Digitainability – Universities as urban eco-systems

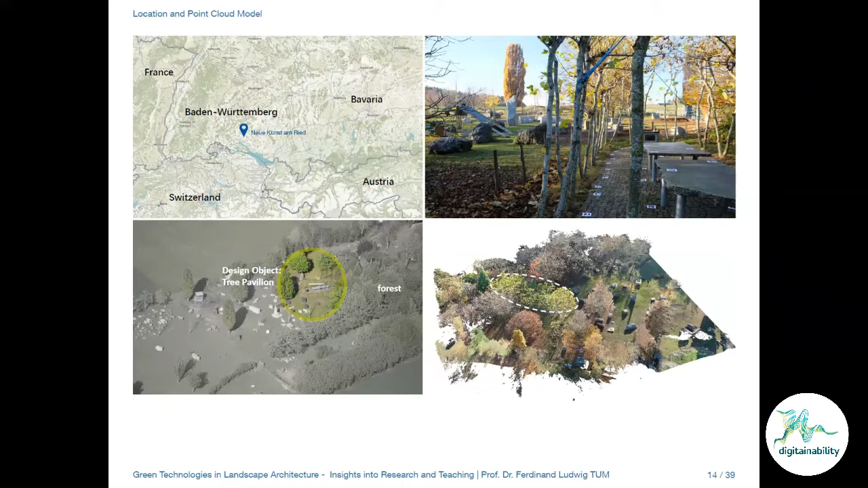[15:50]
We again went to photogrammetry and made a fully 3D model of the whole site, especially of the very complex tree structure that was then abstracted and simplified by the students, dividing the branches in different categories, those that should be bent, those that should be stayed, those that should be cut away, those that should grow, and so on and so forth,
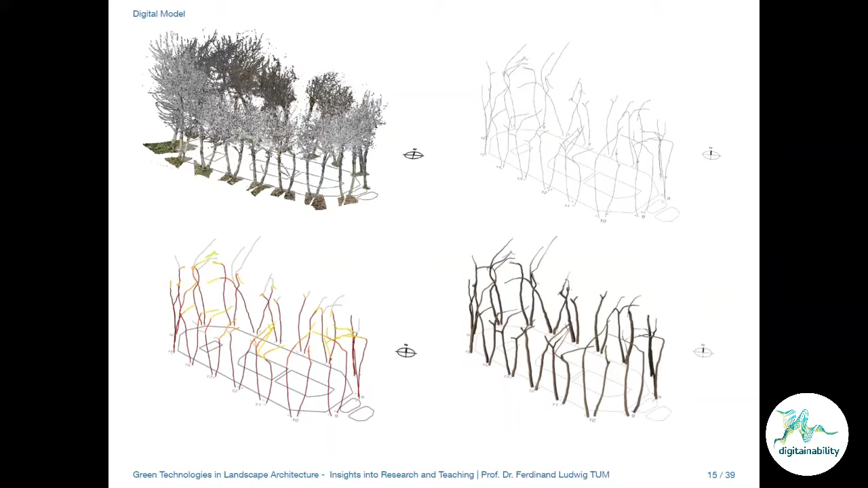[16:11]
and trying to understand just what we have there at the moment.
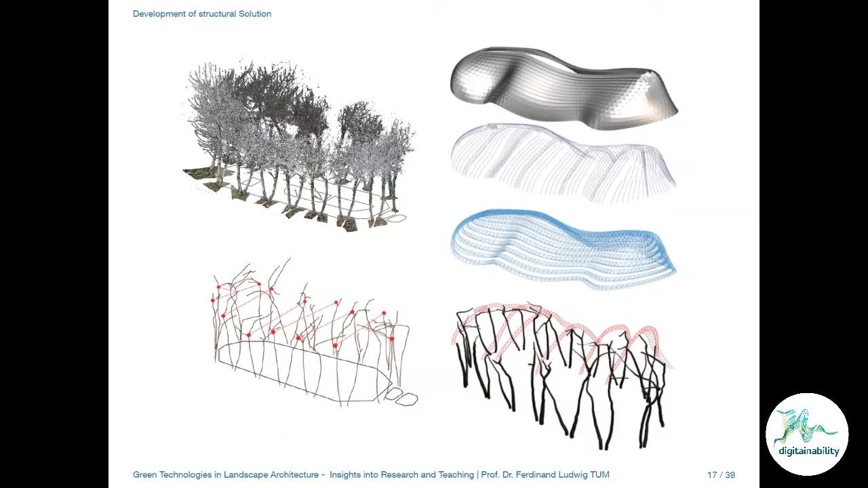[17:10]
the living structure and are growing and merging with this structure over time. This is then the technical part you can see here.